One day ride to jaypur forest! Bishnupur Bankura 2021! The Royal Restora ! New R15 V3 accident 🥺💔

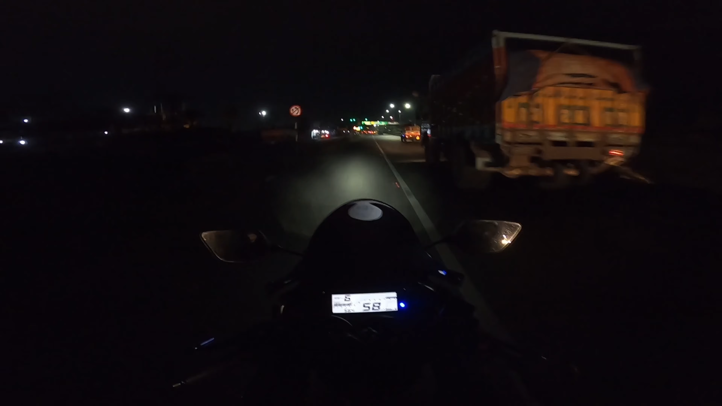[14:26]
তো আমরা এখন ডানপুরে পৌঁছলাম, গ্রুপের বাকি মেম্বার্সরা পেছনেই রয়ে গেছে, ওরা আস্তে আস্তে আসছে, আমরা আগে বেরিয়ে এসেছি,